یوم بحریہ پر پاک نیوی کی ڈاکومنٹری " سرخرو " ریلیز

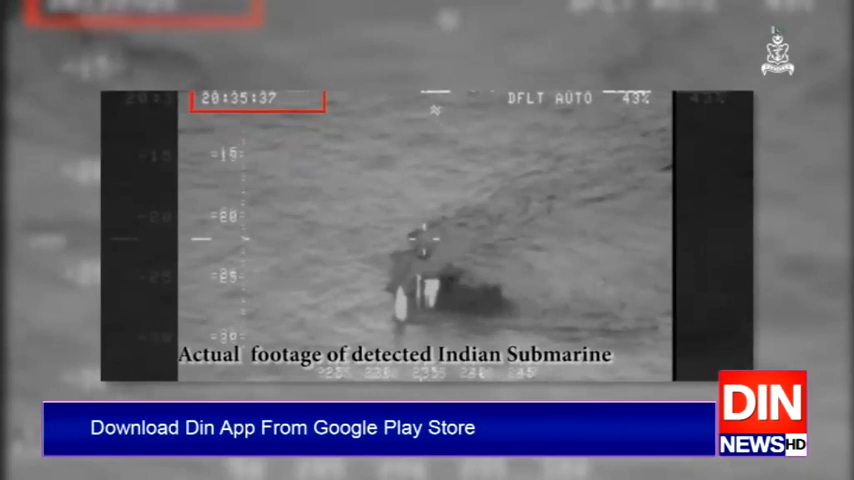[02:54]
so you call me in car mike delta 3 this is charlie delta 6 you're not losing submarine we want sir remain in the area and wait for the instructions go there sir